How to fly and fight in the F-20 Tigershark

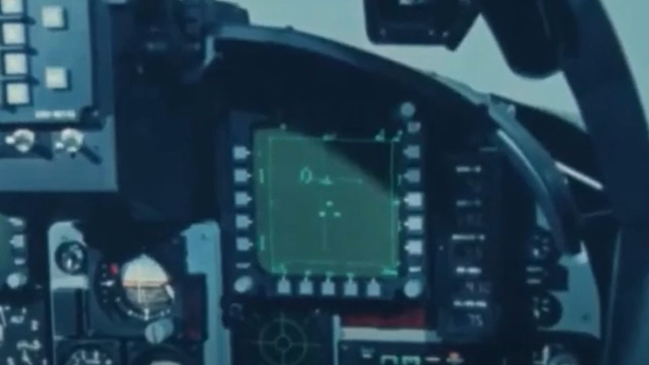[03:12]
The acquisition sign abruptly vanishes, and a numbered targeting circle with a black square appears in its place. This gives you a quick glance indication of the bogey's speed, altitude, and direction.